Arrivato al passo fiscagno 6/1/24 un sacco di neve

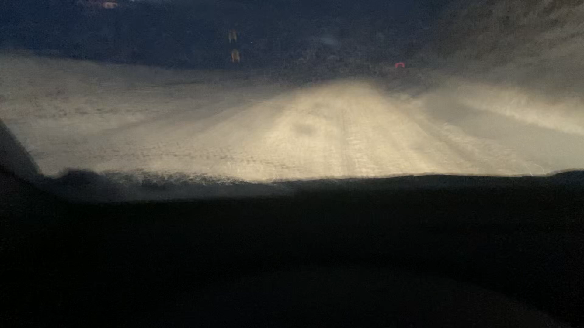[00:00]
Due tornanti brutti, vedete, ecco due tornanti in cima, speriamo che nessuno si ferma, comunque l'autobus è andato su, ma dovremmo fare, dai!
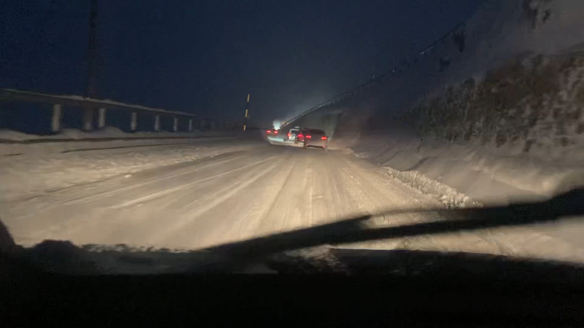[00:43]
Sì, vedete, vedete! Sì, vedete, spazza neve, non c'è la strada, noi andiamo, comunque le storie vale più risposto, no?
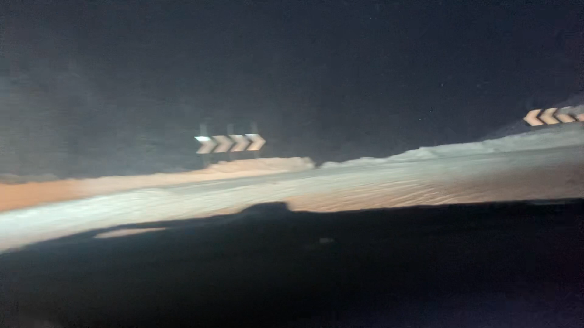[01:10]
No, non c'è una corriere, io credo che non c'è la corriere, guardate che mi dà le corriere per questa neve, dai, ormai sono a Foscagno, perciò il più è fatto, dai! Allora, ultima salita, là c'è la dogana, l'albe, la dogana, poi si procede. Pintosa!